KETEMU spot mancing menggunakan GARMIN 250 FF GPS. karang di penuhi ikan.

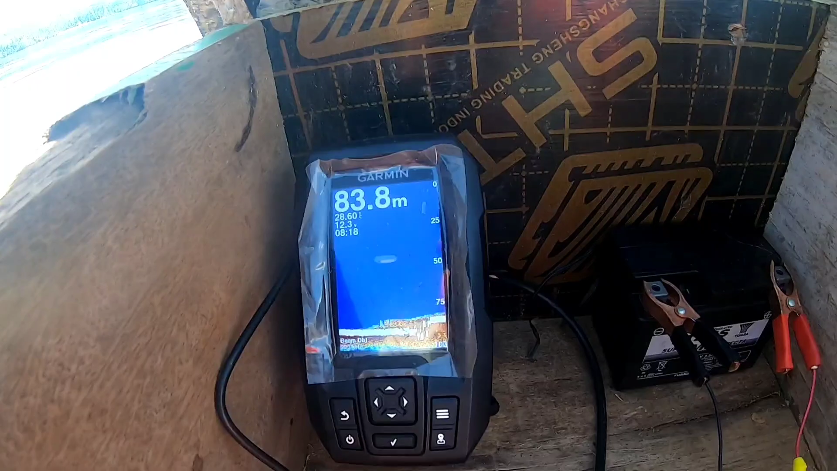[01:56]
On screen: depth 83.8 m
Ini karang-karang. Ada ikan nih. Nah. Ini karang-karang guys.
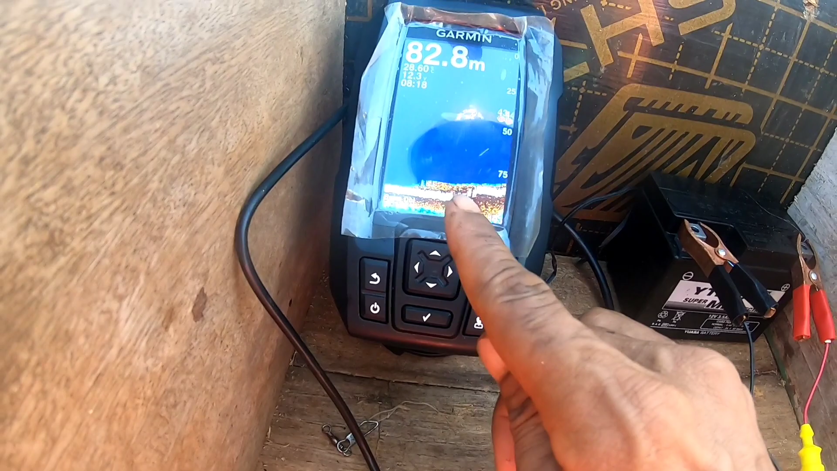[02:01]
On screen: depth 82.8 m
Karang-karang. Oke guys, di sini guys.
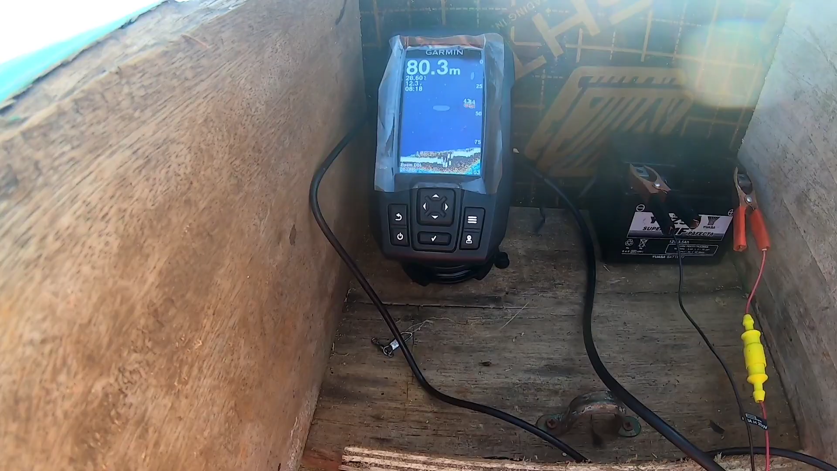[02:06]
On screen: depth 80.3 m
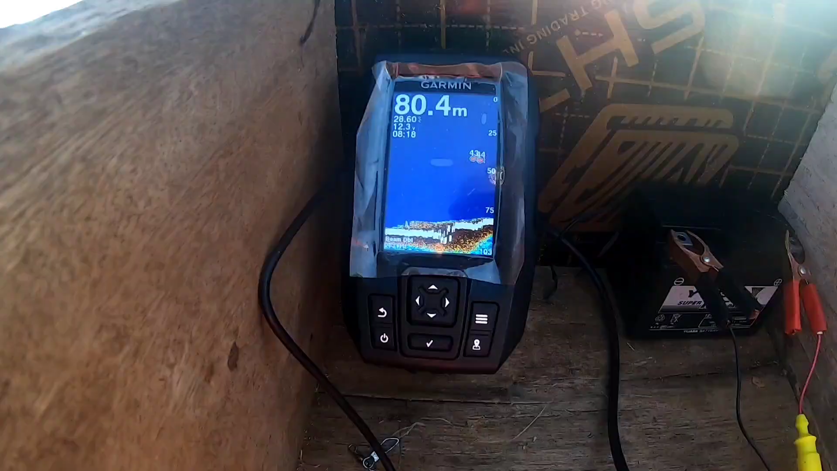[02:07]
On screen: depth 80.4 m
Ini karang-karang nih. Ada ikannya. Ini nih.
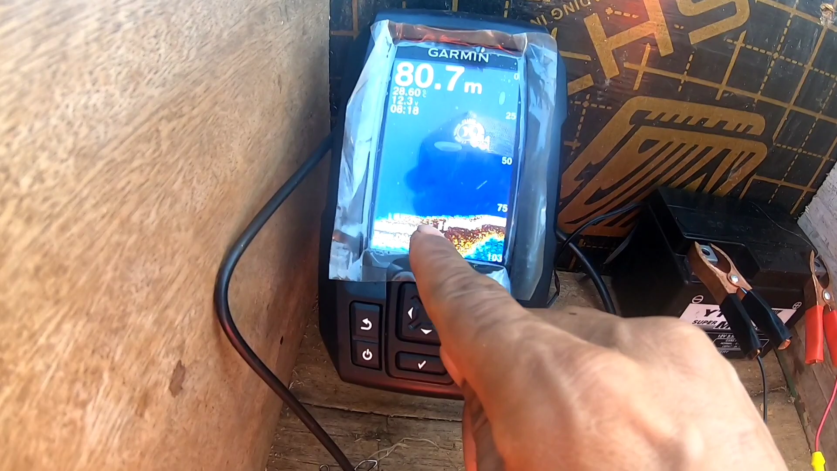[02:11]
On screen: depth 80.7 m
Ini nih. Ikan ini ikan. Ini karang-karang.